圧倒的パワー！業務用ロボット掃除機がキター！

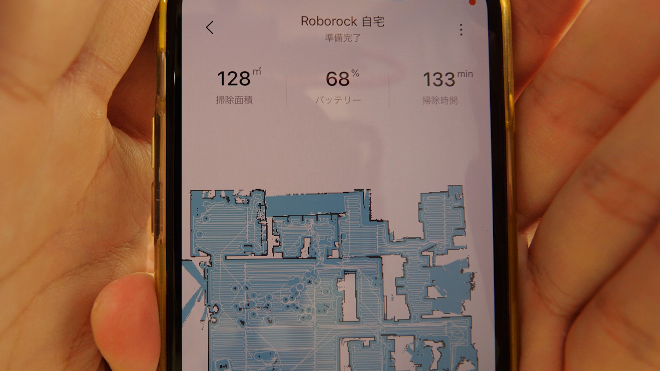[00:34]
ってなってるからえーとまあコマコマしたもんないからどうだろう下手すると150近くあったりするないかなぁいやでもあるかもしんない